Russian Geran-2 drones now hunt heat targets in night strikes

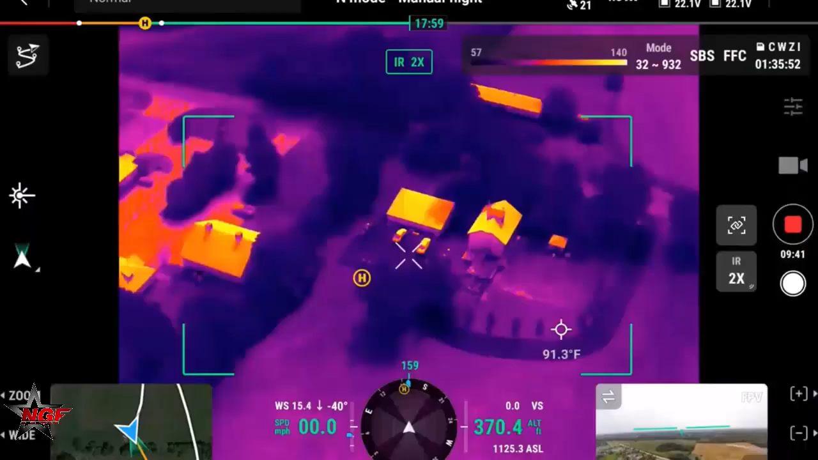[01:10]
On screen: spot 91.3°F
enabling precise targeting in darkness, fog, or smoke.
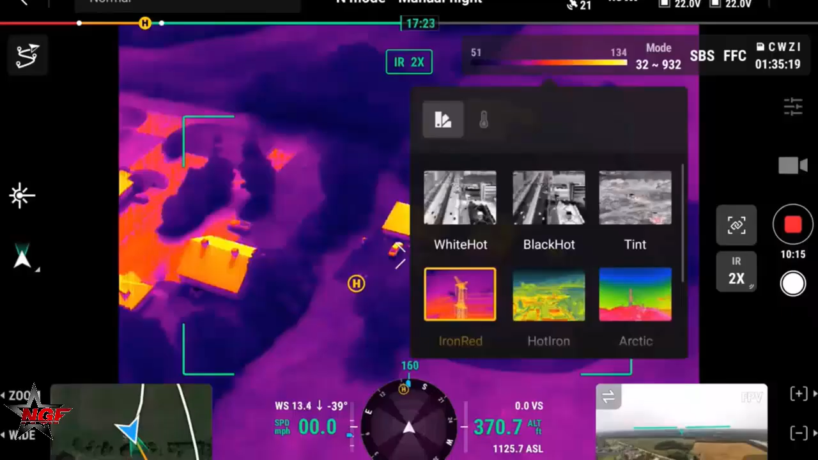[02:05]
The camera detects infrared radiation, allowing the drone to identify heat-emitting objects like vehicles or personnel, even in complete darkness.
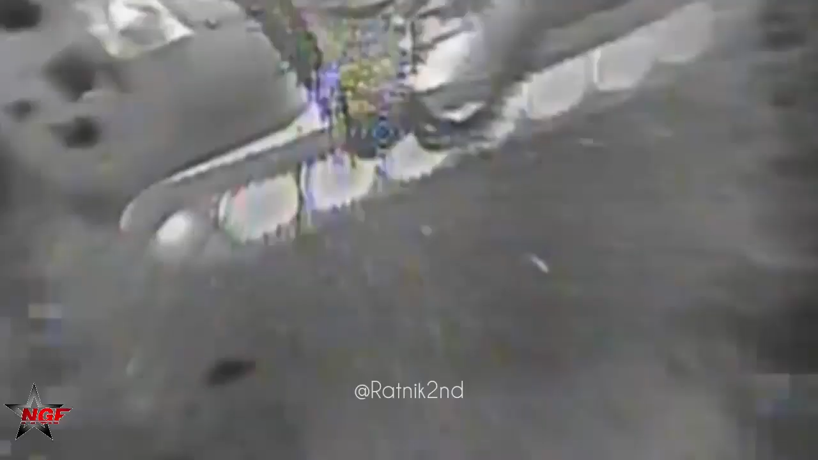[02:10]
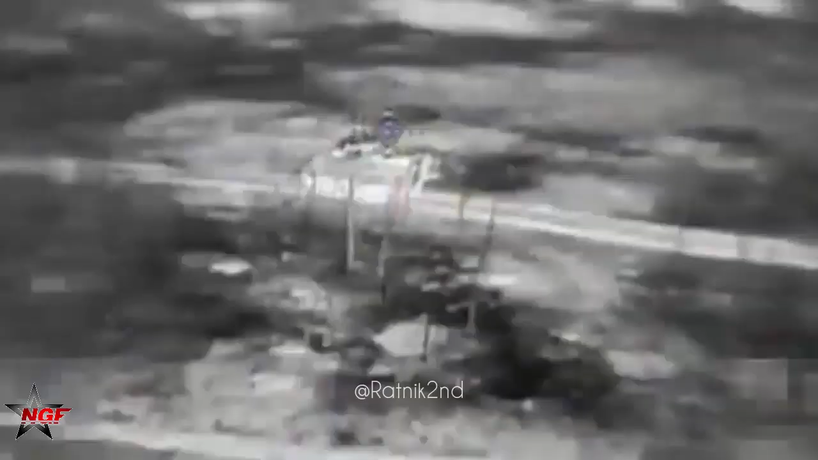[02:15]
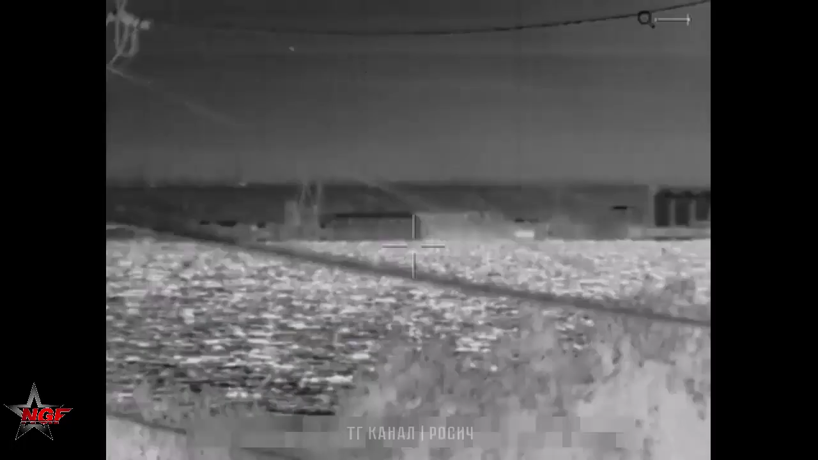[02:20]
Unlike traditional optical systems, this setup excels in low-visibility environments. The NVIDIA Jetson Oran processes data in real-time,